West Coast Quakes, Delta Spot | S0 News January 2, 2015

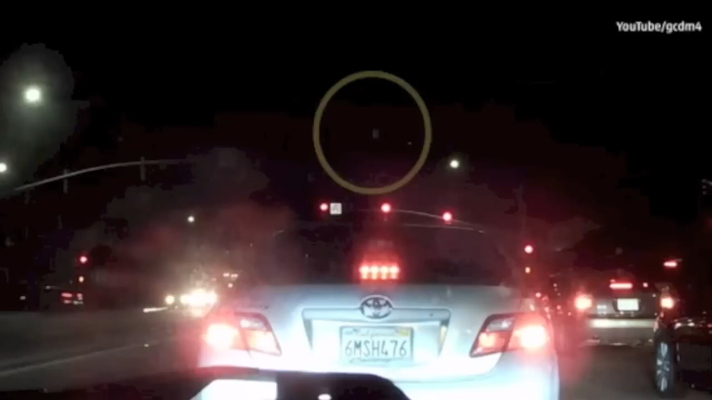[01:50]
Top link today? It's a meteor caught on dash cams in the northeast U.S. Over 300 sightings reports came in. Fireball lasted quite a while and was visible for hundreds of miles in every direction.